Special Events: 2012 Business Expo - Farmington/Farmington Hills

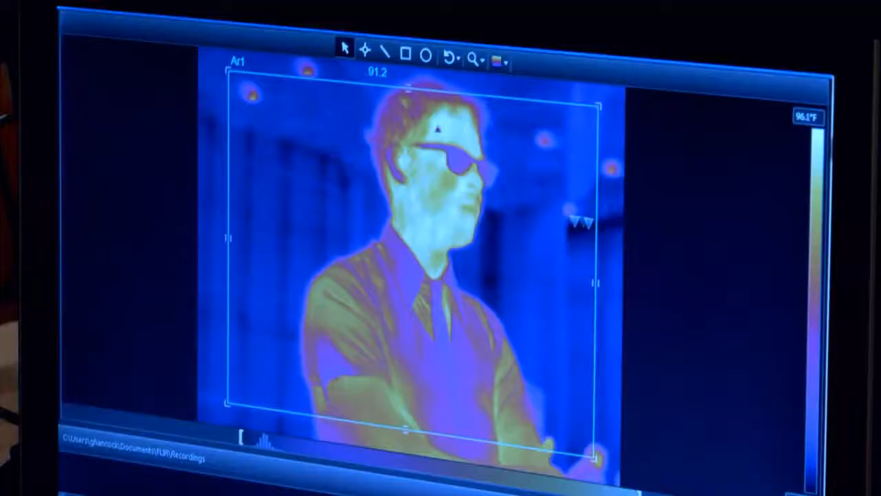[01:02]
We use this to identify areas that are missing
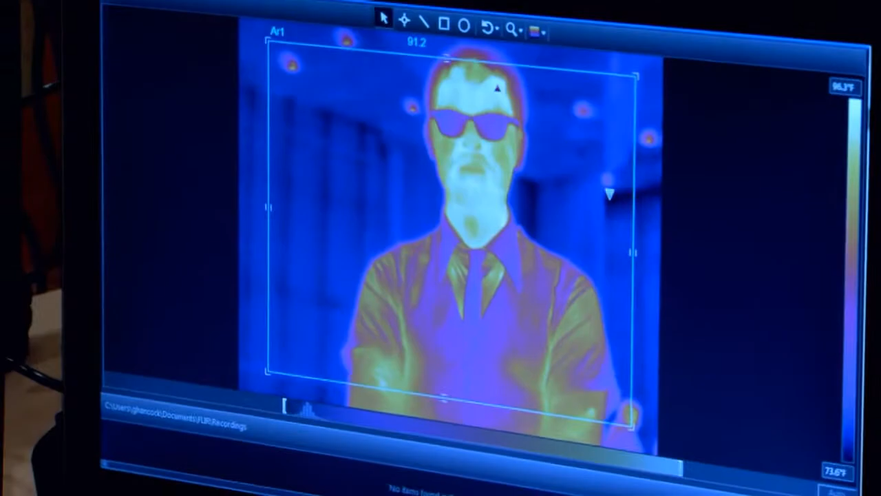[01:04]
insulation and then also to identify the source of your drafts.